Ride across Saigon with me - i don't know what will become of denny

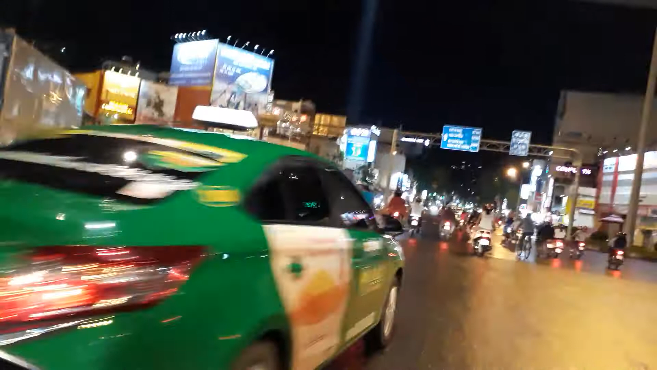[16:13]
trying not to get crushed by a four wheeler here or a two-wheeler